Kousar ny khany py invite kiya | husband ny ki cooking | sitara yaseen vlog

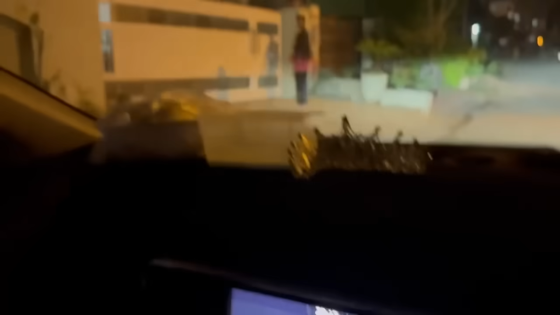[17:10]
गए अपने घर पर और यह गेट खुले का तो आज गारी आज अंदर